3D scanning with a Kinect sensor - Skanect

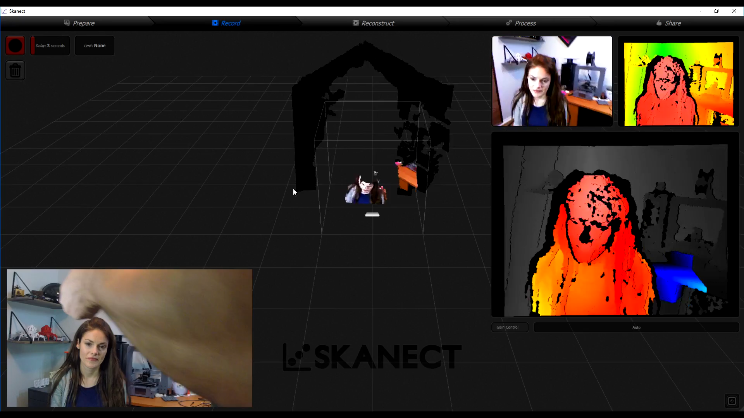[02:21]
So in the middle of the screen we have our composited view and then on the top left we have the views of the various sensors. So if I come too close you can see it turns black and
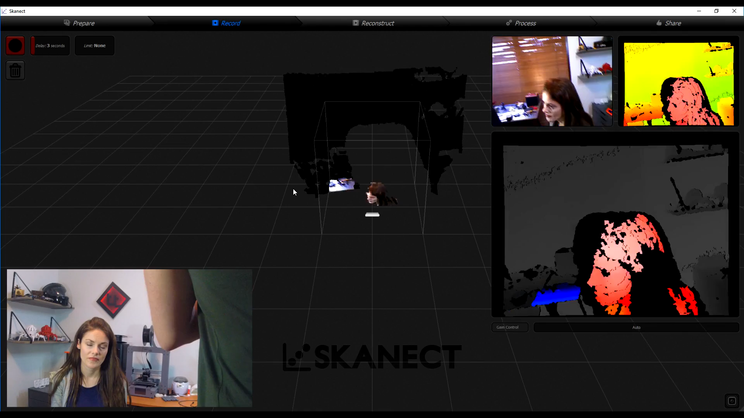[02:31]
conversely if you come too far away which I don't actually have room for here you lose colour as well.
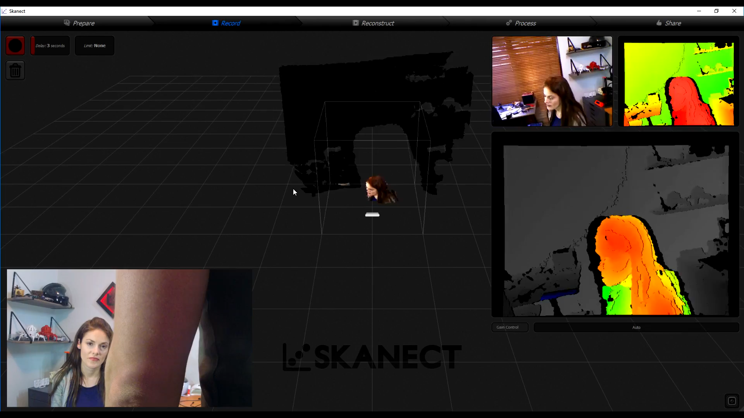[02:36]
So what we're looking for is red at the minimum and that will give us an accurate image.
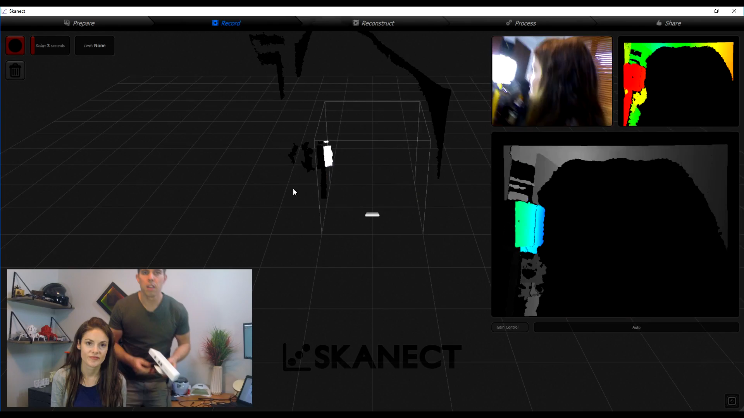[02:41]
So what I want to do to start is to have the sensor on my subject and then come up and hit the start button and then I will instruct her to keep rotating and you'll see me lifting it up and down and all around.
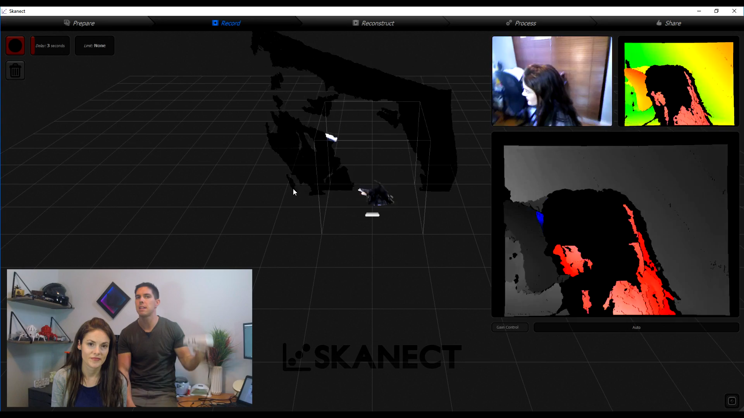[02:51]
That's to make sure I get a full scan. You'll find often problems behind ears, under noses, under chins, things like that where the data is just not very obvious and the surface mapping struggles a little bit.
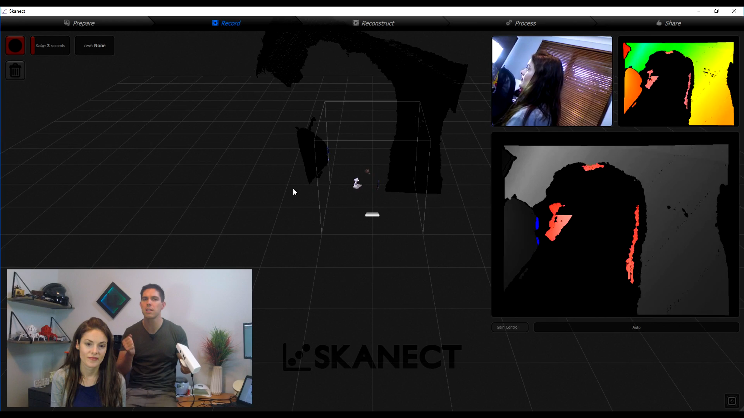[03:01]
You'll also find dark hair like this and especially mine is particularly hard to scan in dark clothes as well. But we'll see what happens. Let's begin.
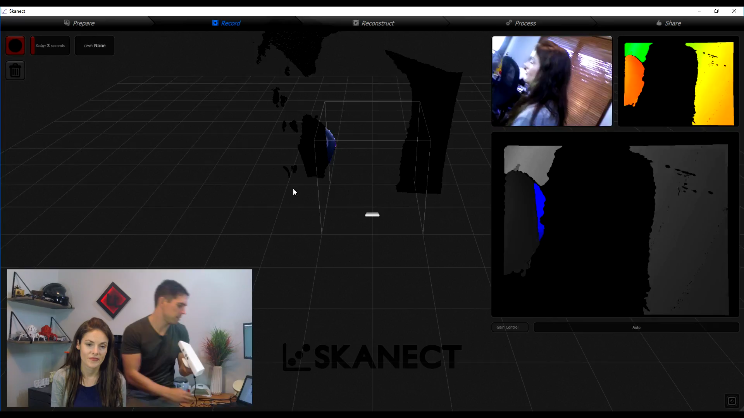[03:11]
Okay, three, two, one.
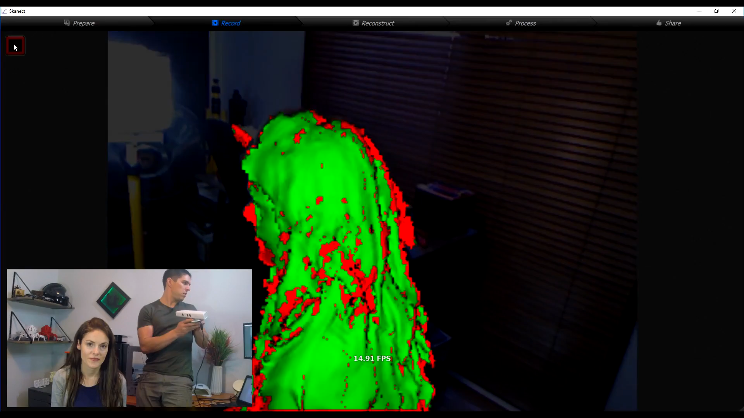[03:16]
Okay, so now the screen is replaced by a real-time map
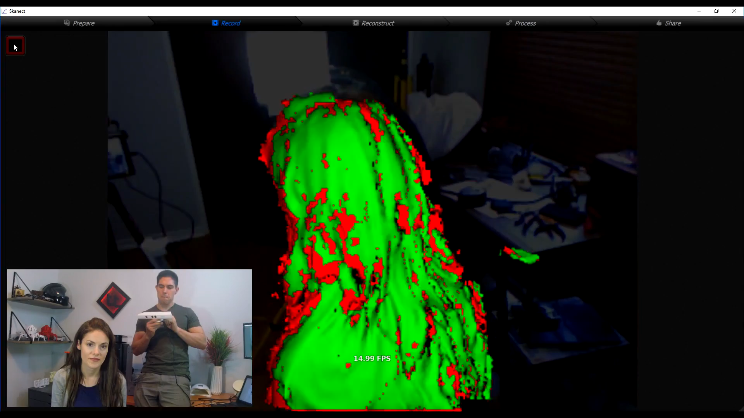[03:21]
of what it's seeing and we can move back and forth to start taking in data. I don't want to get too close, I don't want to be too jerky.
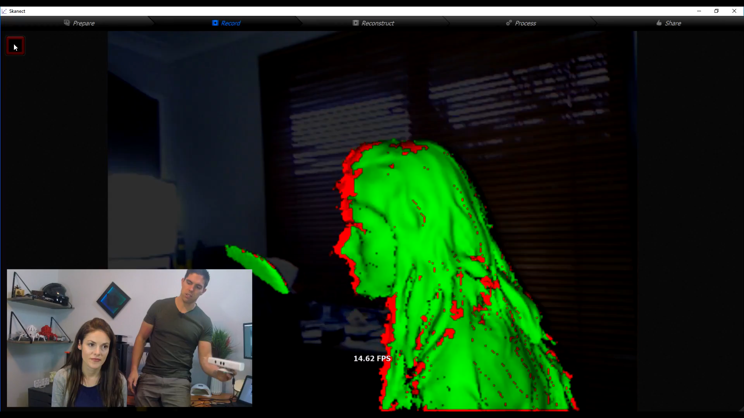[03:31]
If I do, I will ruin the scan. Okay, Claire, can you start to rotate to your left towards me very slowly?
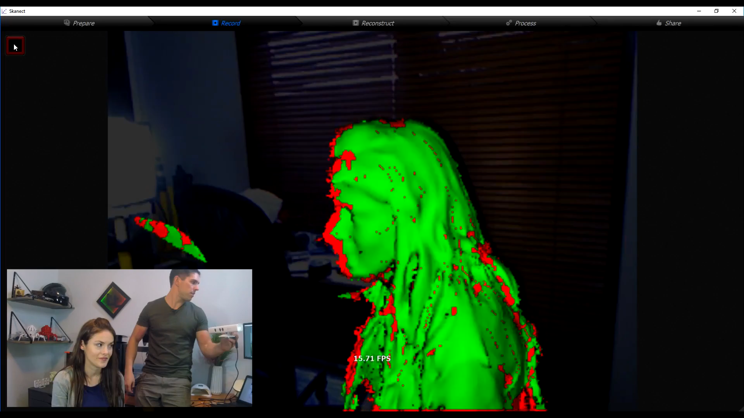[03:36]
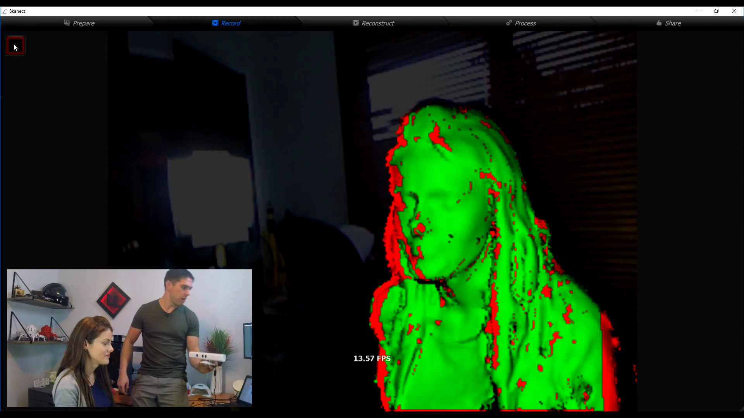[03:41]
Okay, hold that position and I will get underneath the hair here.
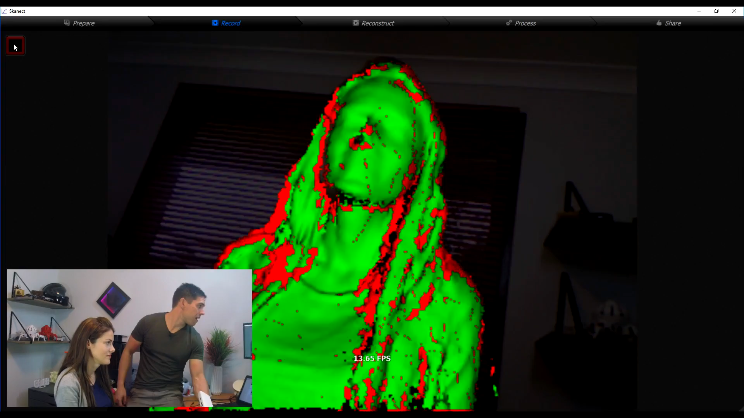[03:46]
It's almost impossible to do this without having some gaps. Too close, it turned red.
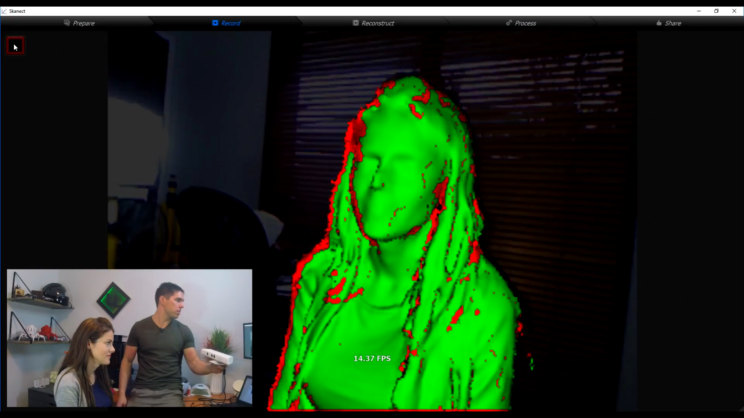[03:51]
Okay, another 45 degree turn, please.
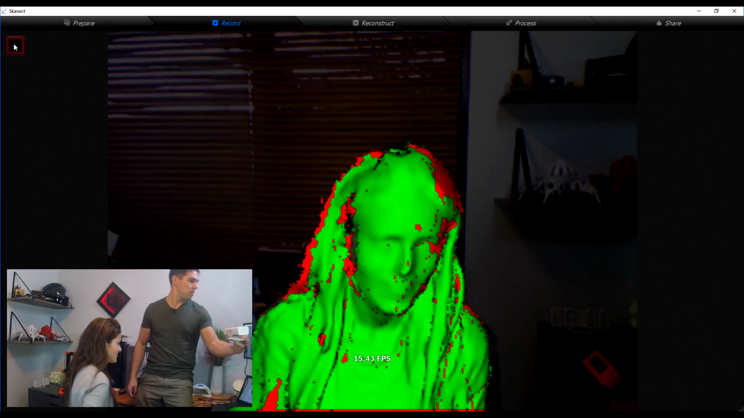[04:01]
Let's stop. You can see I'm getting a frame count on the screen. Getting 16.31 frames, which is not too bad.
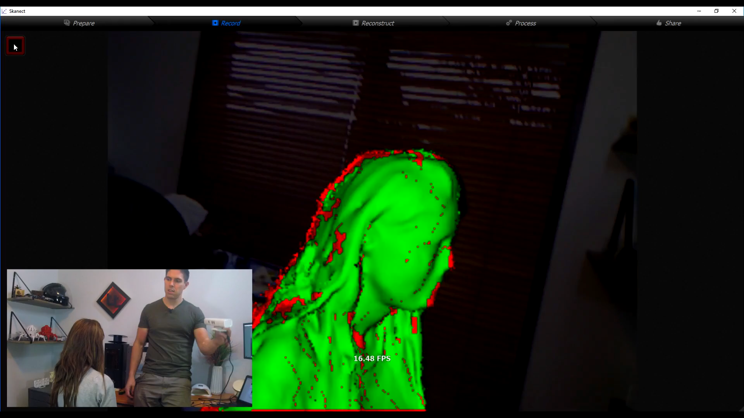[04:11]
Okay, rotate 45. Let's stop. Try and fill in some of the blanks on the hair here, so I need to come from above.
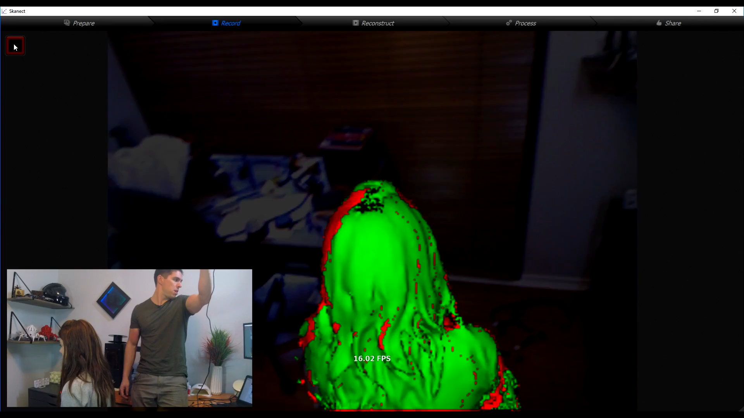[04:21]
Okay, another rotation, please.
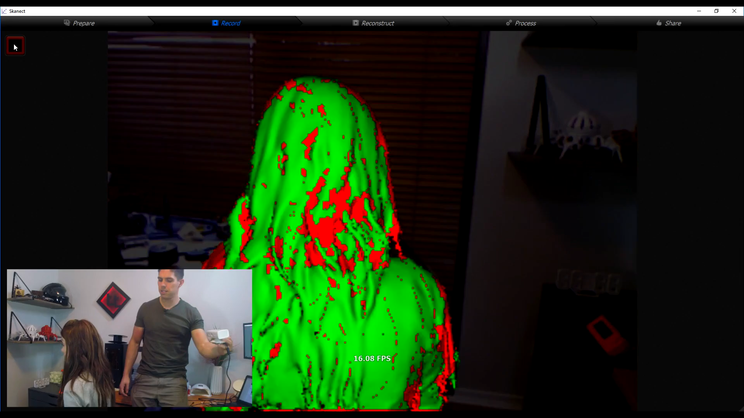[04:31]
Okay, stop. I've still got a few gaps in the hair here, so the red and the black splotches is where there's nothing at all.
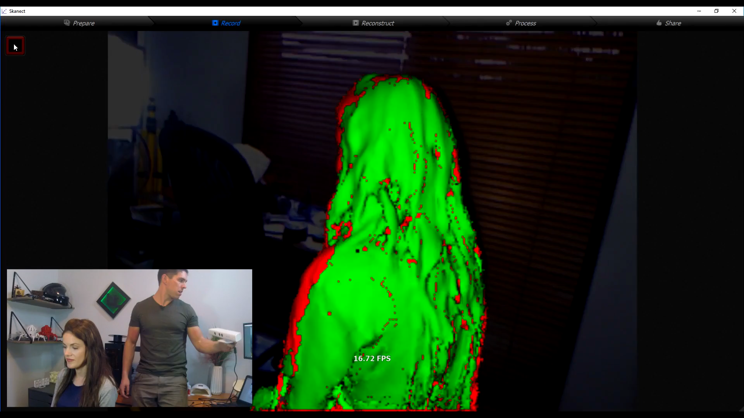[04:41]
Okay, one more rotation. Okay, I think that should pretty much do it.
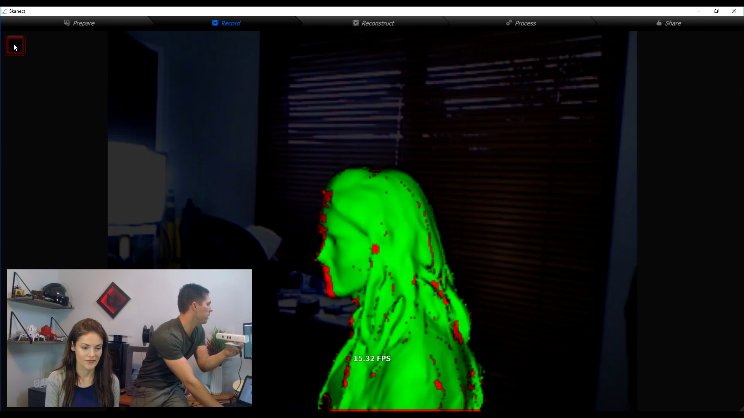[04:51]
I'm going to carefully, without moving the sensor and losing my sink, come up and hit the stop button and let it process.
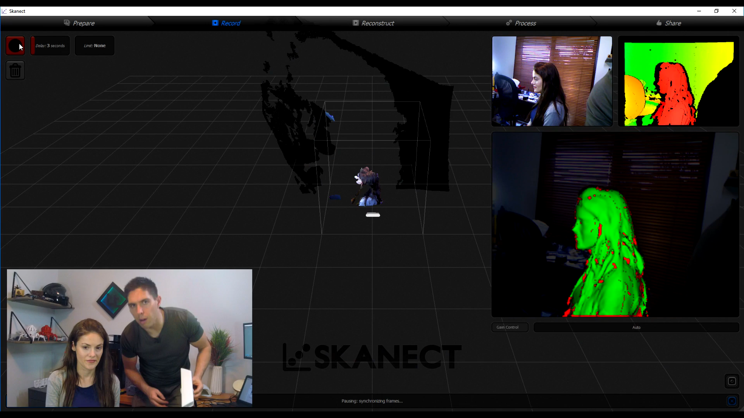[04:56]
All right, we can see our scan is finished here. Already it looks pretty damn cool. So you can see that one by one bounding box actually got pretty close to that there, which means anything that protruded beyond that would have been cropped. There's several things we can see on the screen here. The first is this faint white trace. That's the path that the connect sensor took around the objects. And then we have the actual scan in the middle here.
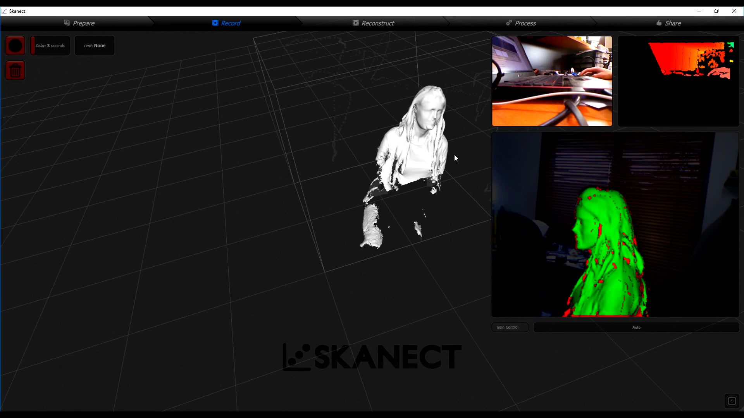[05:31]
Not unusual for it to look pretty crazy at this stage, so a person shouldn't take it to heart. If they don't, look perhaps like they think they should. And then we come to process, and we start to get into some of our other tools.
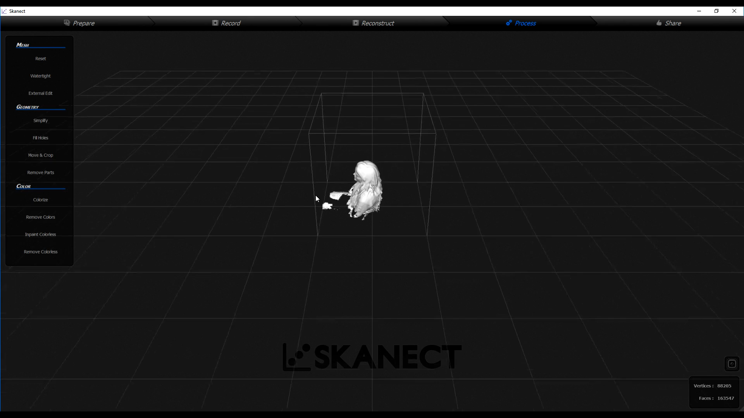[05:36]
There is another mode to process called Reconstruct, where it steps through everything again and tries to reprocess it.
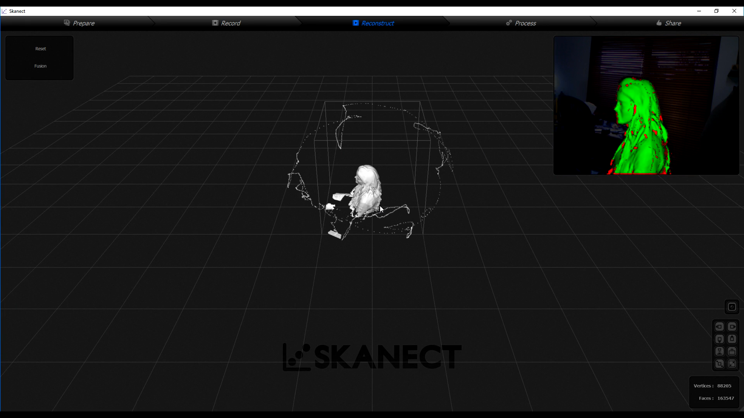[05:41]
I find the results aren't necessarily that great, despite it taking quite a while. But to come to this process, and one of my favorite things to do is to come to colorize.
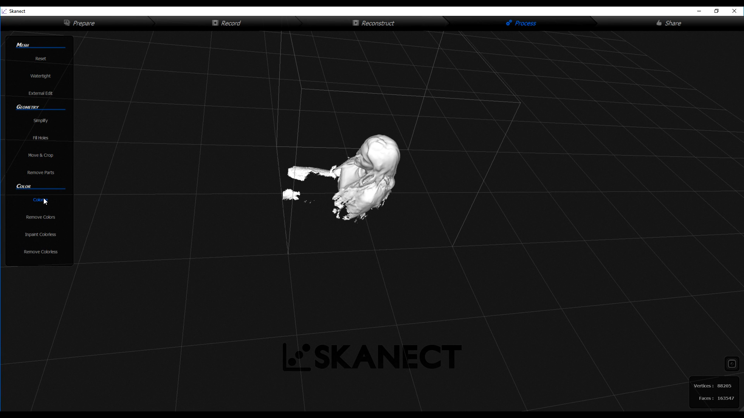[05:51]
I'm going to leave all the default settings and hit run.
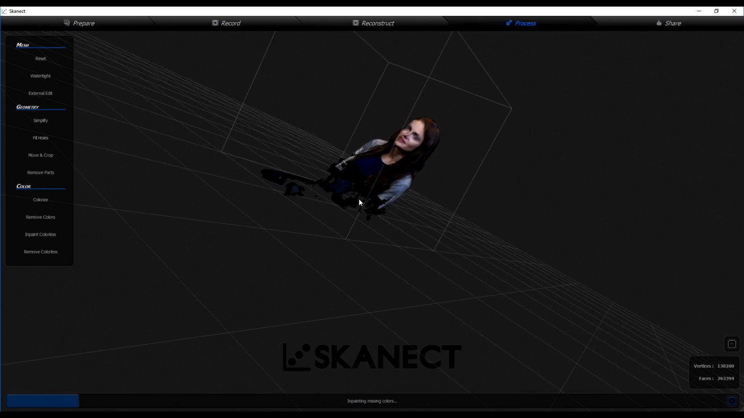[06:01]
Okay, that looks more like it. Oh, something a little bit Terminator-esque going on on the side of the face here.
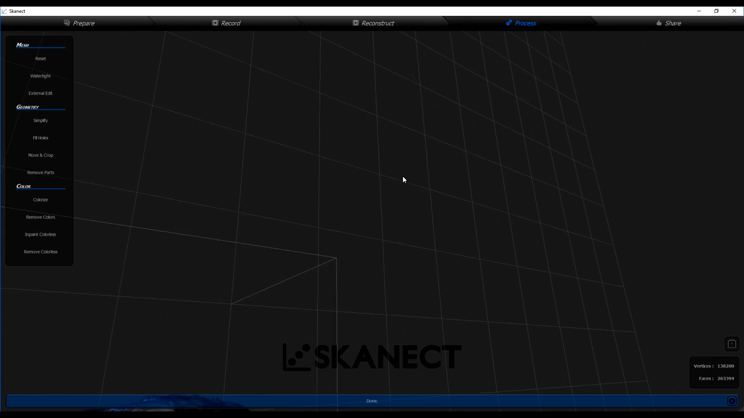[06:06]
But this side of the face has done quite well.
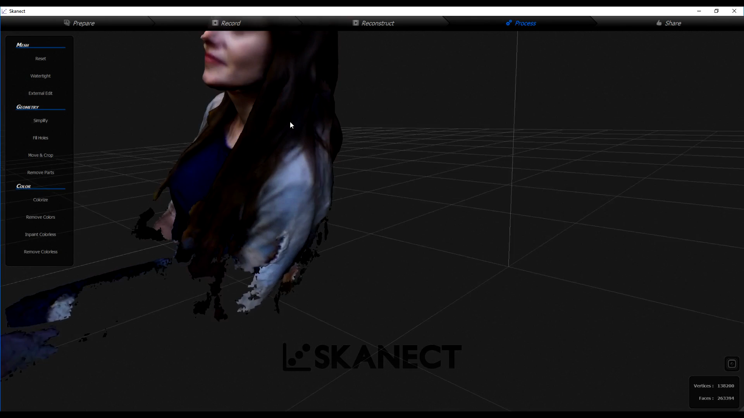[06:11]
Oh, I think I'm in trouble with that facial expression. But that's okay.
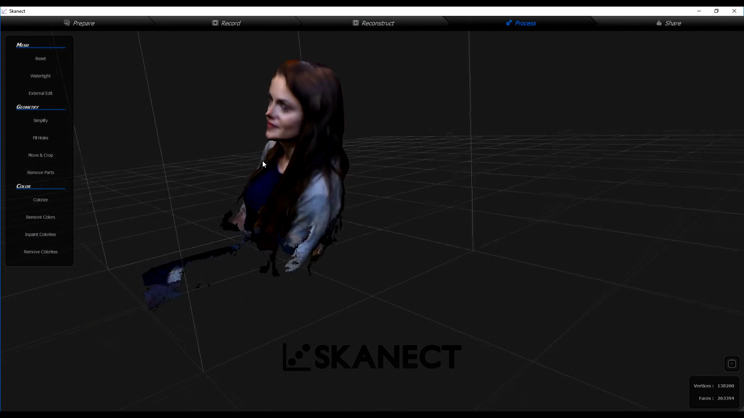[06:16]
There's going to be a part two to this video where we fix it up in MeshMixer. I'm going to clean up the mesh, because it always comes off a little bit rough from this program.
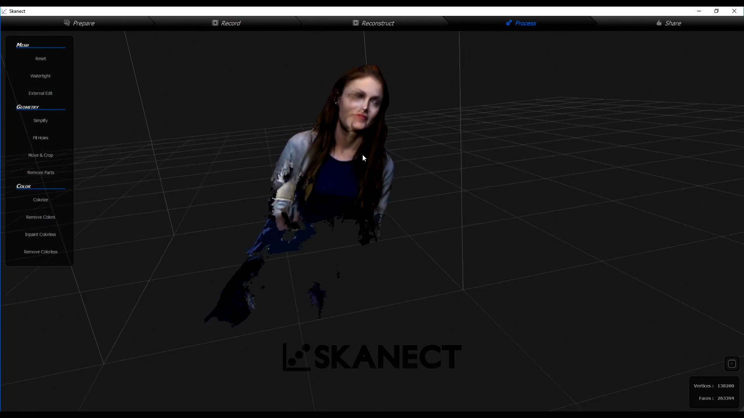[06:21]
Almost forgot to show you how to save. You simply come to the Share button, you've got Export Model, pick your file format.